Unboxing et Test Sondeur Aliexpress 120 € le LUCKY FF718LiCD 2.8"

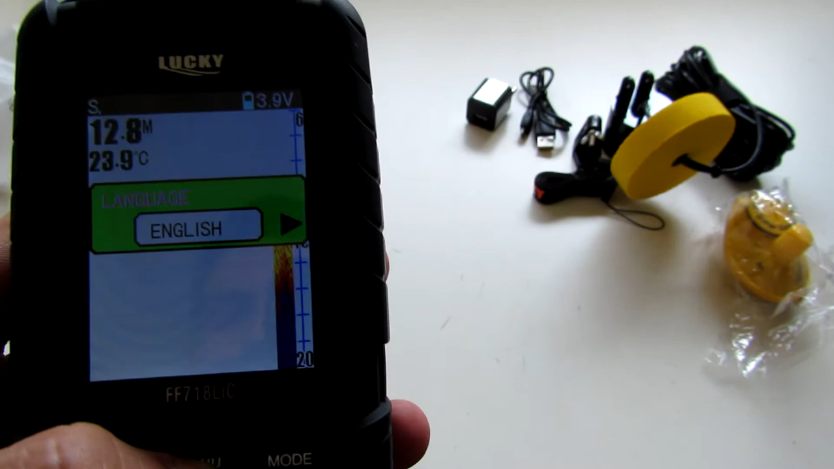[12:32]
On screen: water 23.9°C
Le langage, c'est malheureusement qu'en anglais et en russe. Là, on peut régler la luminosité. Et... Voilà.
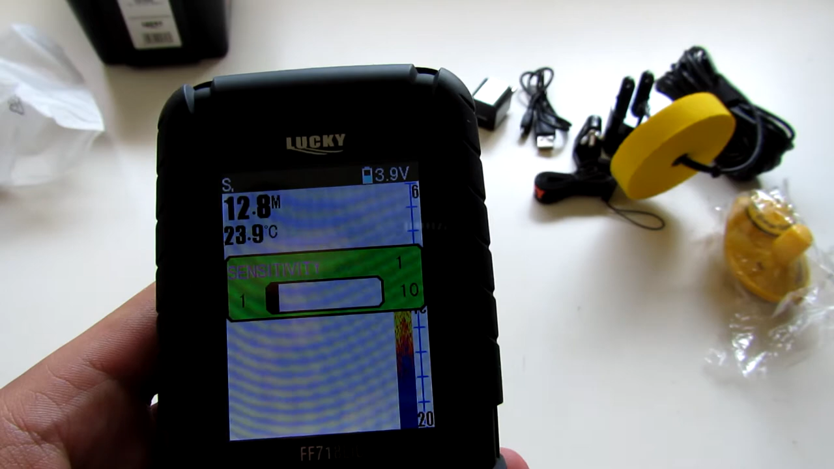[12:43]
On screen: water 23.9°C
On retourne sur... On retourne au début. Donc, je voulais vous montrer aussi... On peut changer les couleurs.
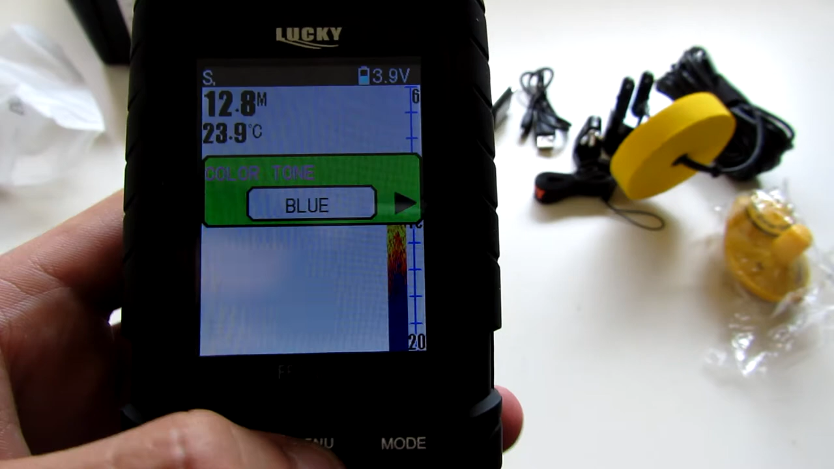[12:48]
On screen: depth 12.8 m, water 23.9°C
Donc là, moi, je me suis mis en bleu. Si, par exemple, je mets orange, vous allez voir. Voilà.
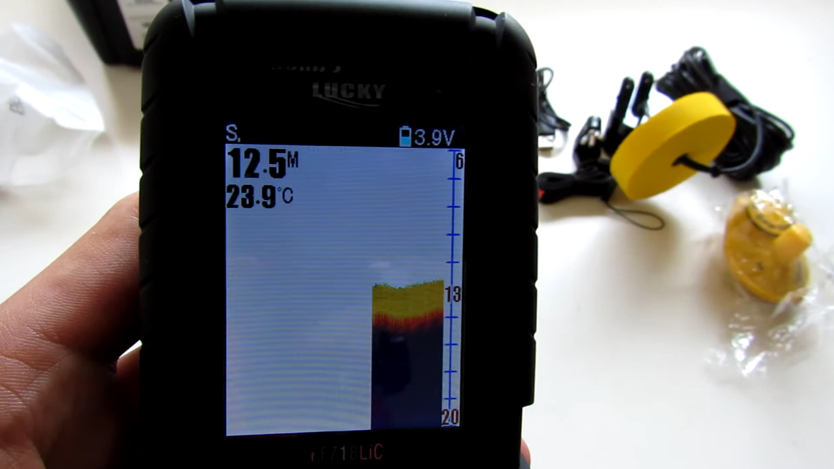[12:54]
On screen: depth 12.5 m, water 23.9°C
De l'écho. Donc, vous pouvez voir... Là, c'est... Voilà. On a orange. On a gris.
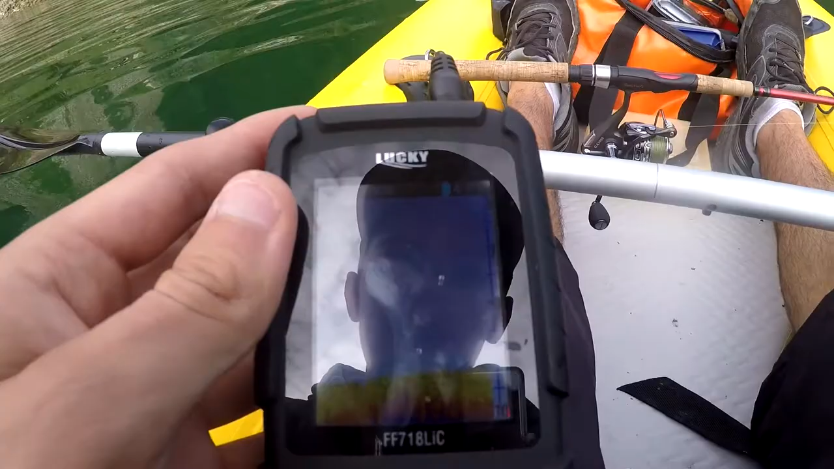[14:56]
Si je me rapproche du bord, ça va dessiner le fond et tout. Ça va vraiment faire le... On va voir le dénivelé. C'est plutôt cool. Donc, je vais tout de suite vous montrer ça. Vous voyez, là, on voit très bien que je me rapproche du bord.
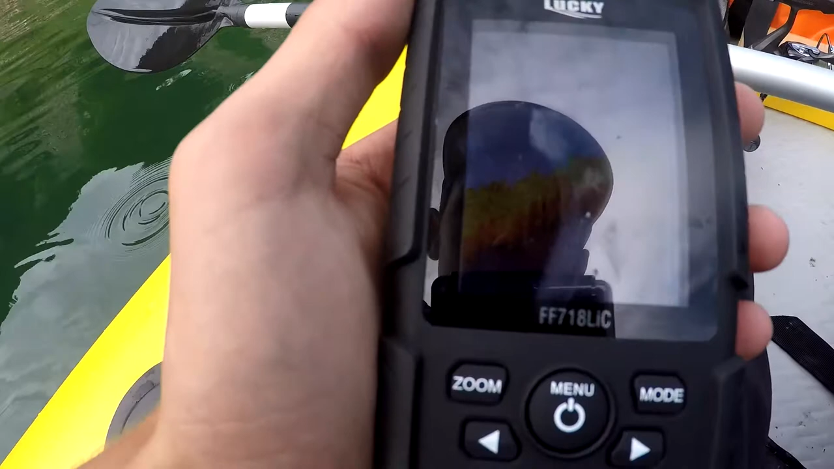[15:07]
Et là, ça me dessine... Ça me dit qu'il y a des poissons. Donc, ce qu'il dit n'est pas faux. J'ai vu pas mal de perches au fond.
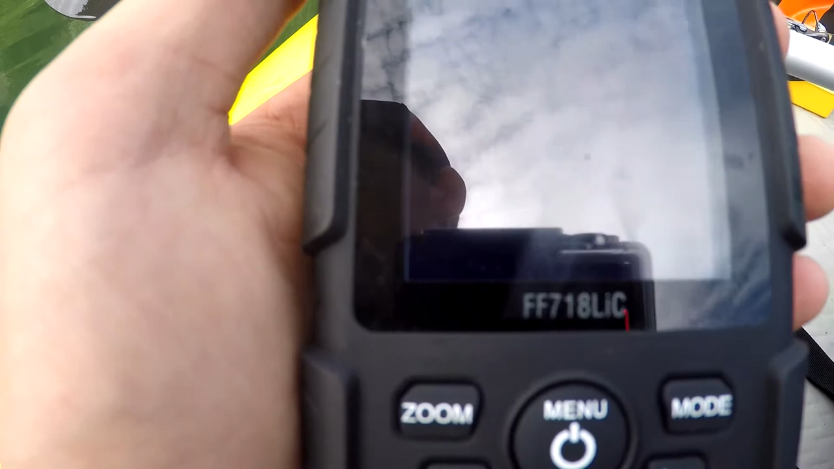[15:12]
Donc là, pour l'instant, il me dit plutôt des bons trucs. Voilà, voilà. Donc là, comme vous pouvez voir, je suis à 12 mètres. Et il m'a trouvé un banc. Stop.